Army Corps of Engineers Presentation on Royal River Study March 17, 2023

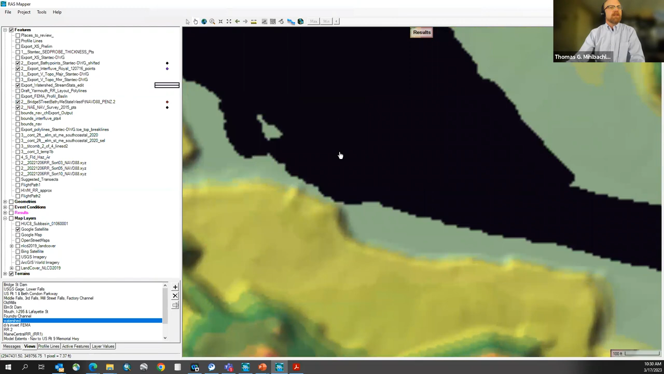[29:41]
you can see here some of the points that were from the dredge
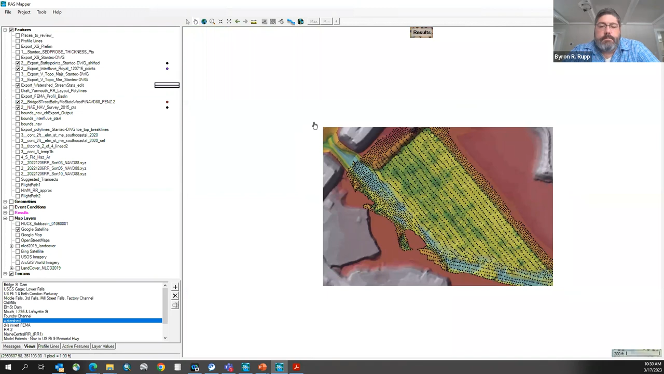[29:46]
in this area at the uh at the interstate the channel or the information is coming from the fema information plus the as-built
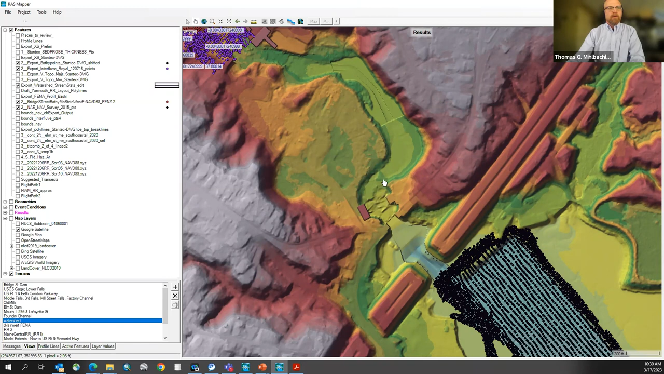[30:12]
drawings from the structure uh you can kind of see that the channel is a little bit different here uh through the lower falls that's where i supplemented with lidar information uh and also a little bit north of the lower falls unfortunately we don't have very good bathymetry uh in the reach between there and up to bridge street so that's the fema information once
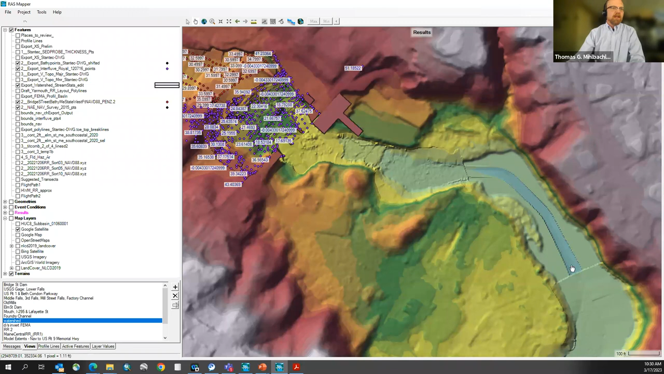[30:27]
again you can see the lidar uh showing the the rock
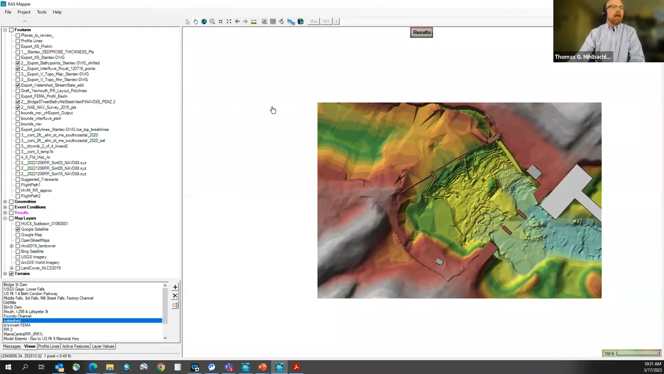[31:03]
locate and build the structures into this terrain so you can see the bathymetry that we have going upstream
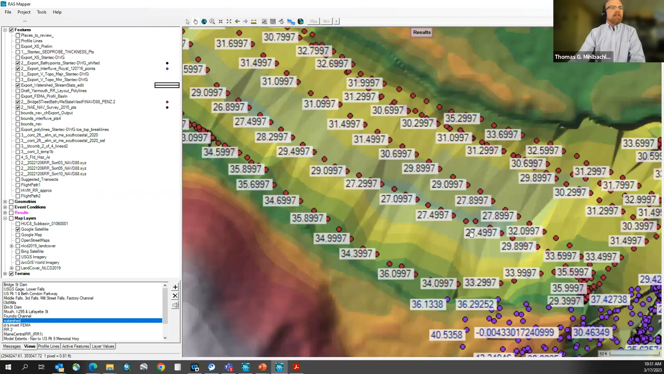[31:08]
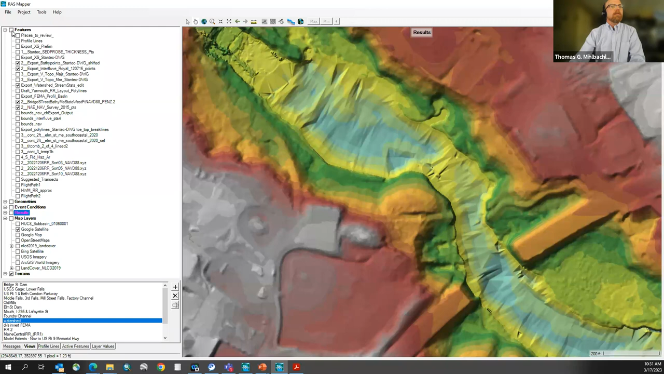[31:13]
turn back off so you can see how that changes
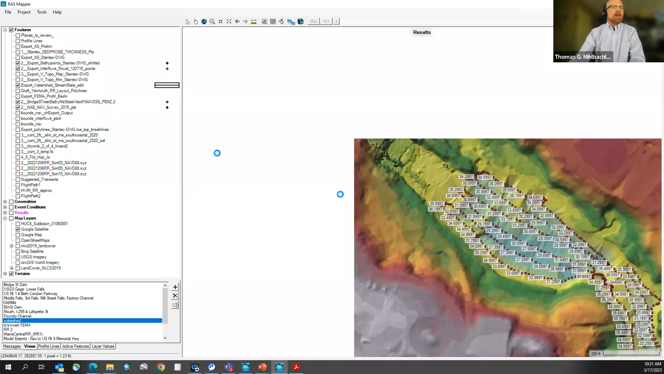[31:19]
upstream of the bridge street impoundment uh there's not really great bathymetry through the middle falls area um in fact there's not very good resolution here at all uh but i did try to adopt
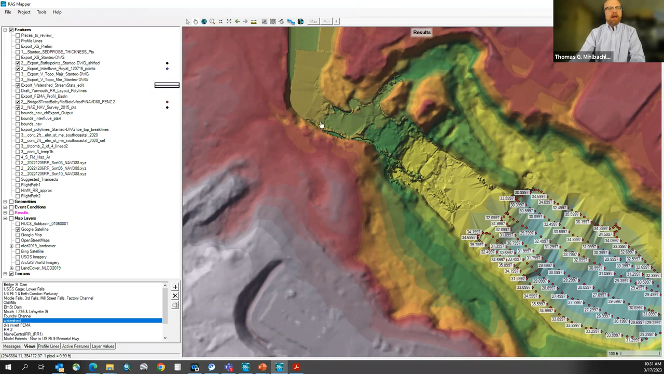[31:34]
the uh the lidar uh points to help uh provide some of that um that elevation change
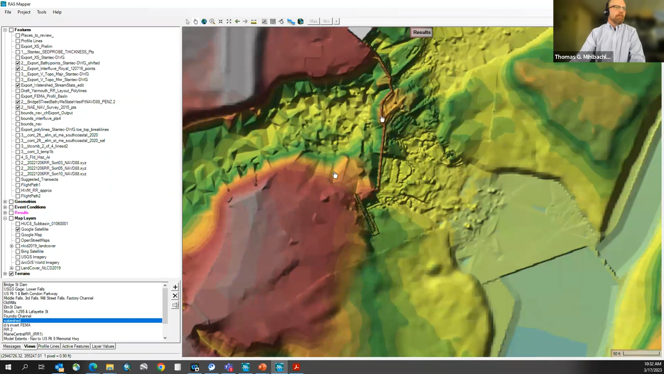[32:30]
and then i'm going to zoom out and get really uh high level here um because that's really the uh where there's a lot of the exciting stuff is but the river then continues up for uh as mentioned about another five miles you can see the railroad tracks
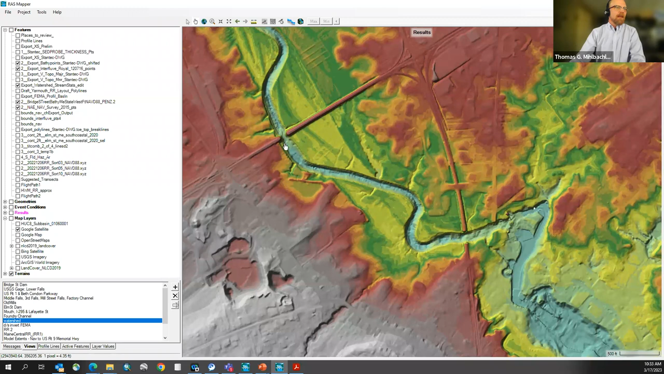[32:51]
railroads here and i'm just going to zoom out to show you that we have bathymetry going up
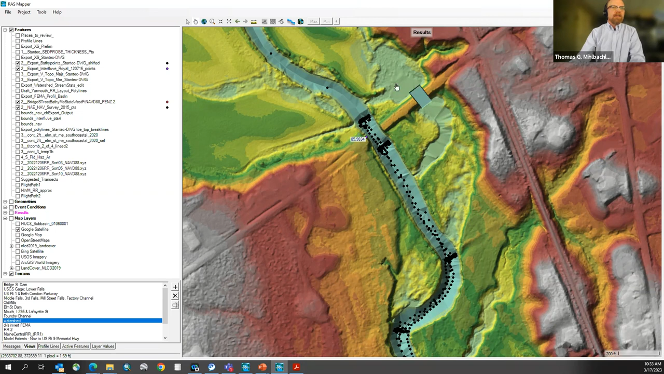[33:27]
this oxbow area um around baston park um
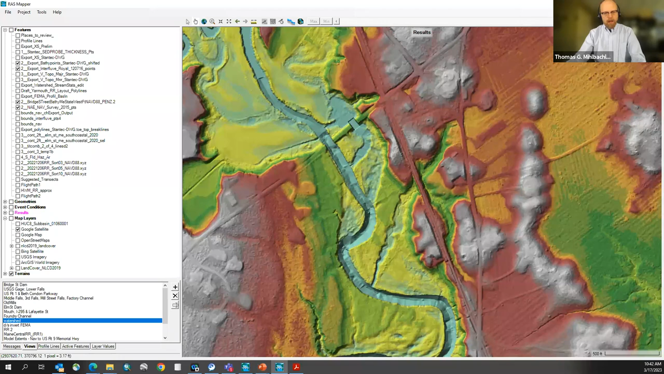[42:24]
okay so to show you how that looks and i'll try to do this quickly and get it back to you byron here because i respect everybody's time um so looking at the i'm just going to zoom downstream
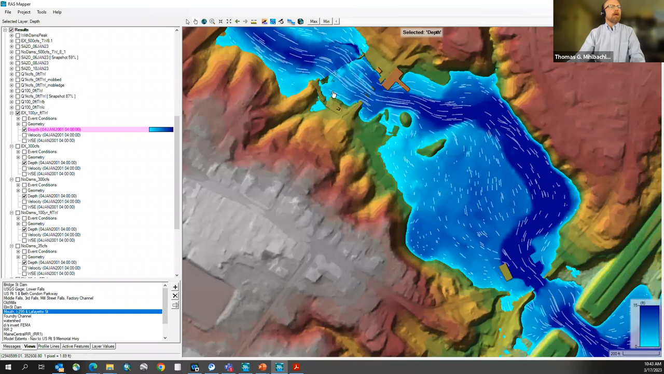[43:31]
through bridge street and we we can certainly get into much more detail here
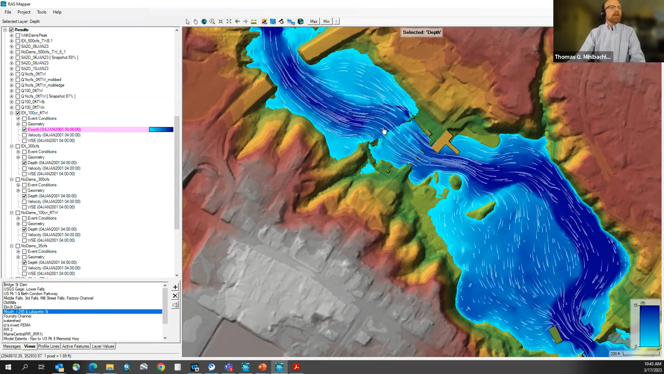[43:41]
one thing that we can also do is switch from depth to show the velocity